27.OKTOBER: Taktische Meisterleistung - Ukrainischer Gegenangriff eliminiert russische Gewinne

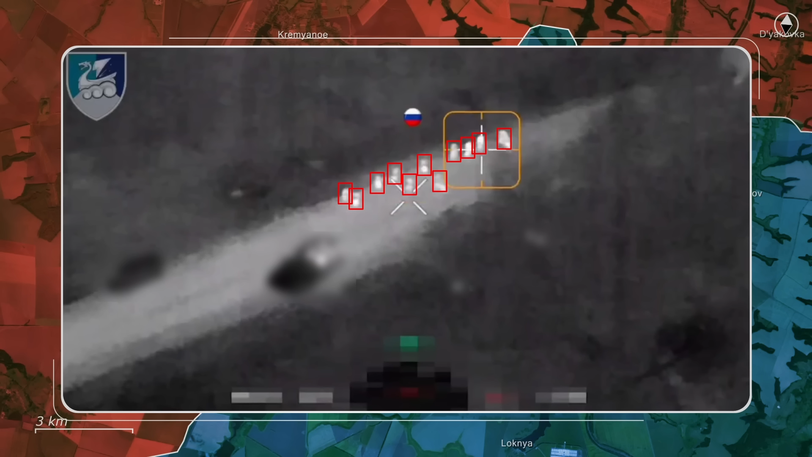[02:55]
sich unter schwerem Beschuss durch Streumunition und FPV-Drohnenangriffe zu Fuß zurückzuziehen.